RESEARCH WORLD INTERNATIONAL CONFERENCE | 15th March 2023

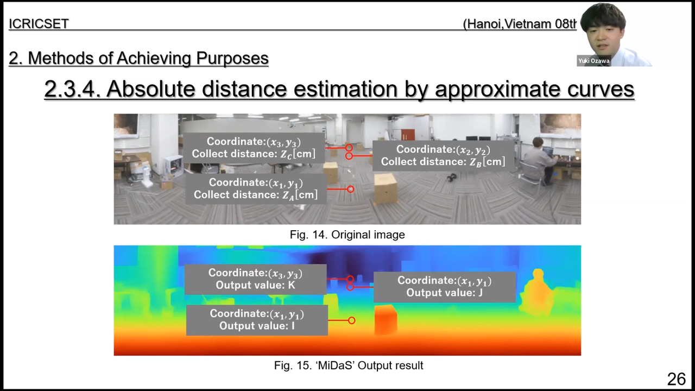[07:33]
First, determine the three coordinates on the image and the corresponding correct distance and MIDAS output value. of MIDAS is approximated to the correct distance. Next, the output value of MIDAS is approximated to the correct distance.